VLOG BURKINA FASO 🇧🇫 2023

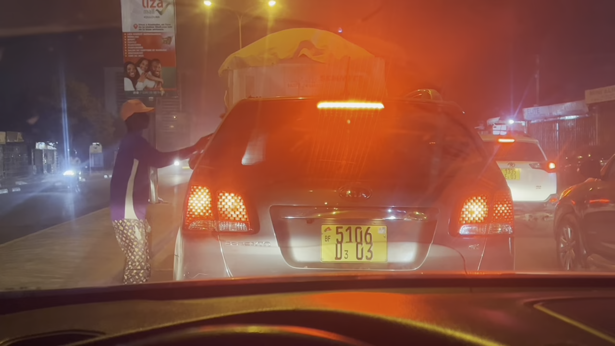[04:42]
Just pull up at the traffic stop and get your car clean like this.
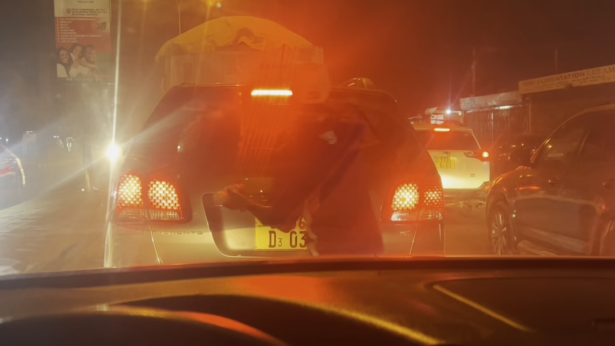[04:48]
Glass clean. The whole car is getting clean while stop at the traffic light.